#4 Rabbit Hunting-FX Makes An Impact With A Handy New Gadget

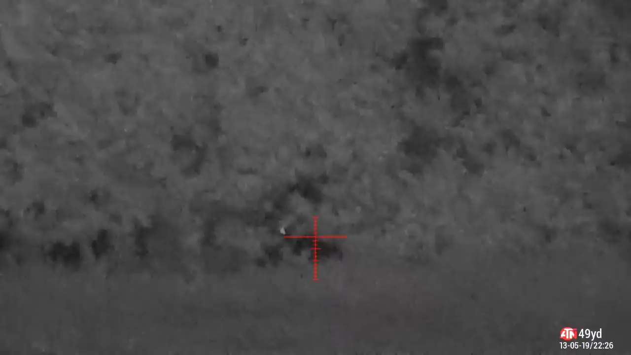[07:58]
I was hoping he'd come within about sort of 35-40 yards but he never did so there he is I'll remember his face for next time
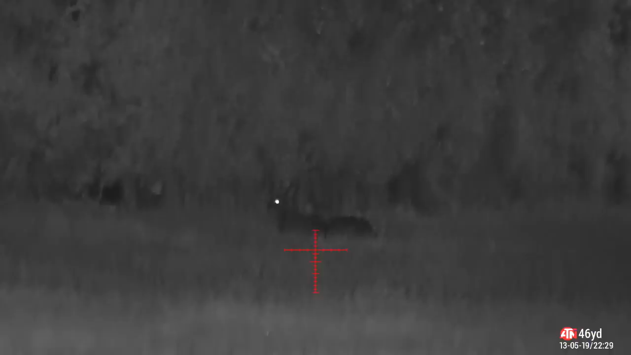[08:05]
so I moved up a little bit further these two are where I shot the two that were together
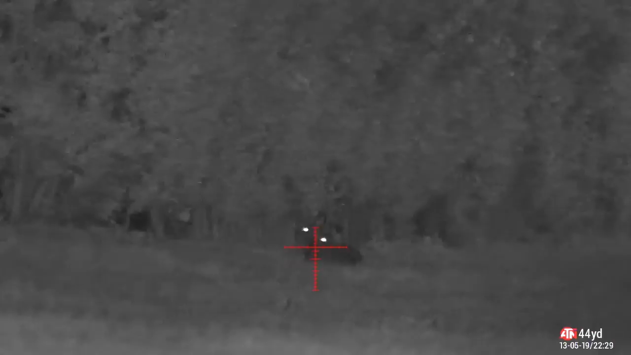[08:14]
earlier on ping them and it's 44 yards so I wind in the magnification
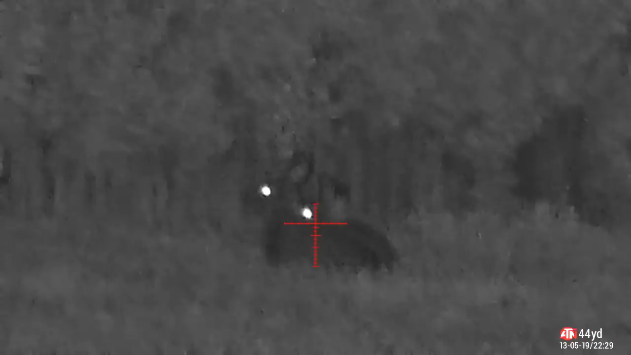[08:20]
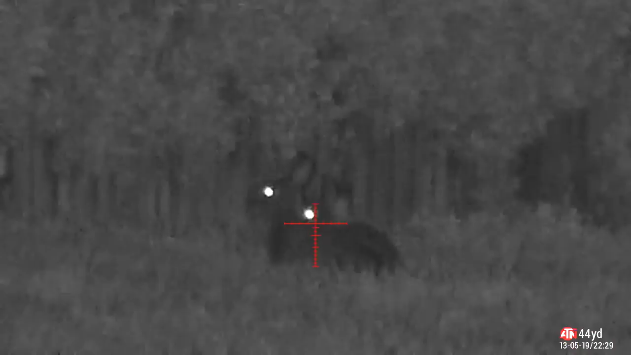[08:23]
now I'm sure I hit him here you'll see I'll slow down the shot in a second
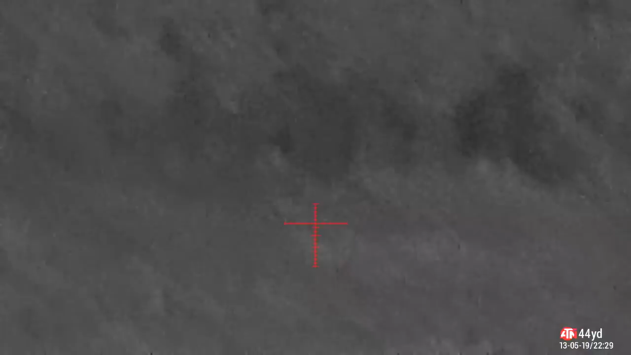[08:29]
but that pellet looks like it went straight between his eye and his ear which is the exact place you'd want it there we go pull the trigger
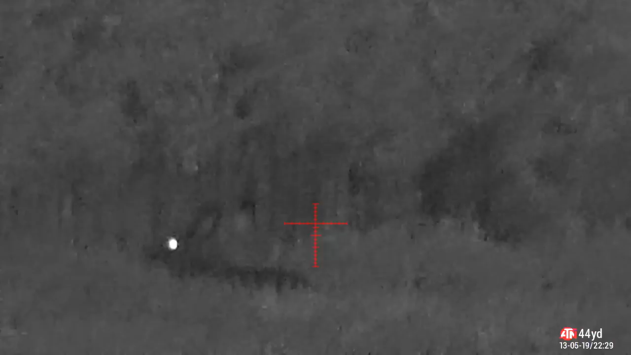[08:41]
and there it goes and I don't know can't explain that one just didn't seem to bother him
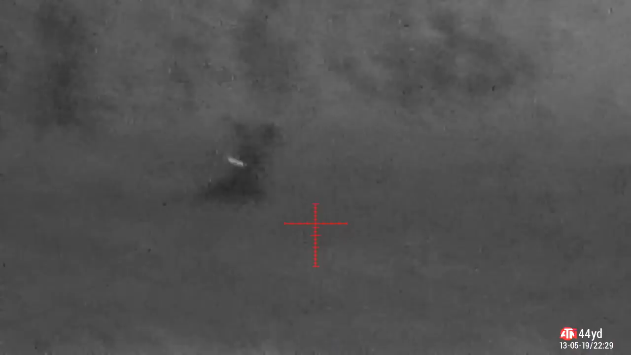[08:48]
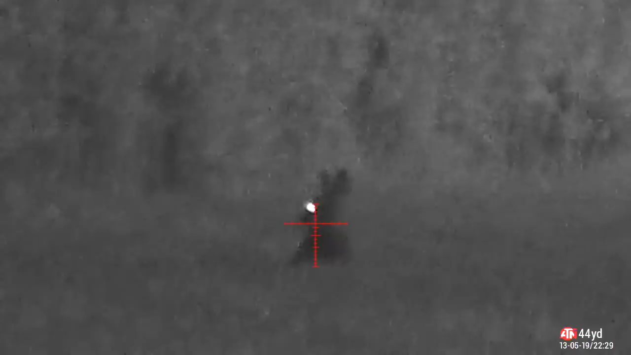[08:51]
unless he just missed something vital this is him here didn't seem particularly hurt or anything so I have another go and there he goes got him